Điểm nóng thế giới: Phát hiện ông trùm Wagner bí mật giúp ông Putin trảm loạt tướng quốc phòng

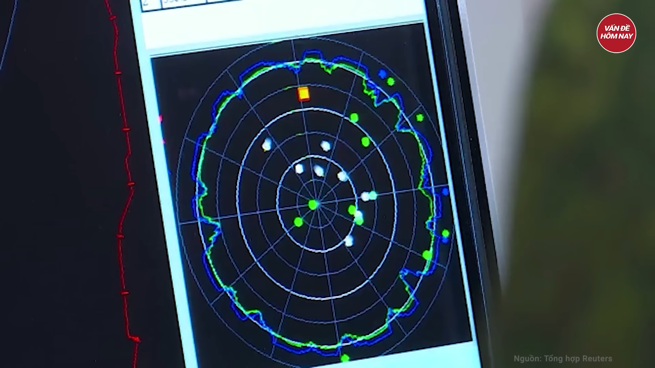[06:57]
Hệ thống này có thể phát hiện các tên lửa hành trình và tên lửa đạn đạo đang tiến đến với tầm hoạt động lên tới 6.000 km và có thể theo dõi đến 500 mục tiêu Khi tới tham dự lệ khánh thành hệ thống,